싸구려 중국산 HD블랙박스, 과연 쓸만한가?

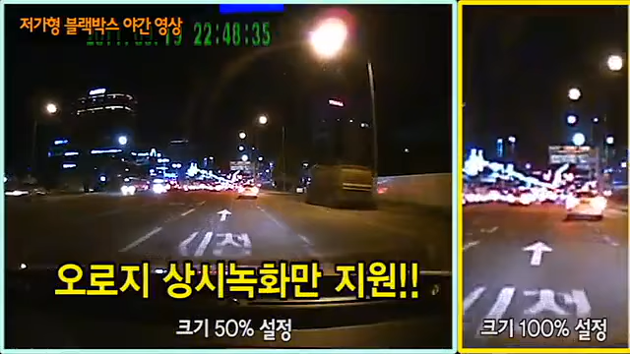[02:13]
충격시 또 급전 것이 따로 녹화가 되지 않습니다 아니 이건 내장 배터리고 뭐고 다른 기능은 전혀 볼 필요가 없을 정도네요 에이 패스 패스